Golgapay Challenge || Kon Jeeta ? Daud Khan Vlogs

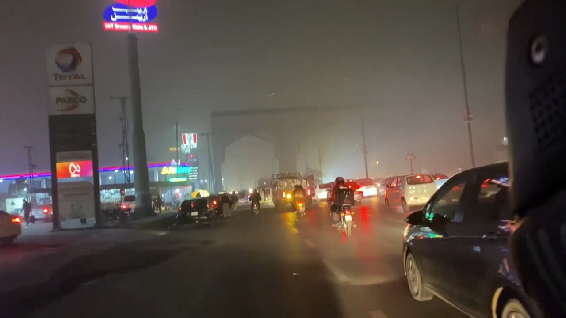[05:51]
नजर आ रहा होगा KFC का लोगो, वो देखो जूम करता हूँ, चलते हैं KFC हम।